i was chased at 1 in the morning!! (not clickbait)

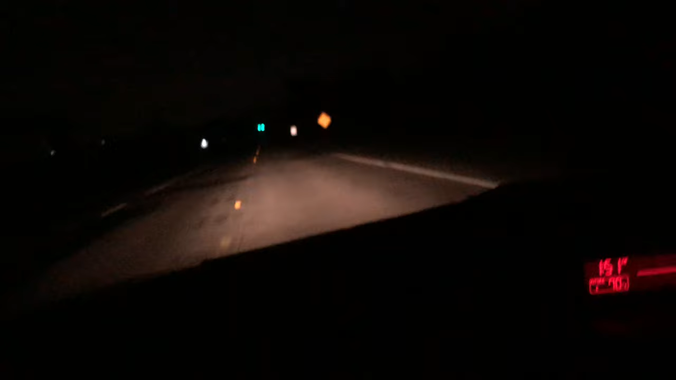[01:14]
Just driving, chilling. 1:52 right now. Just got off work.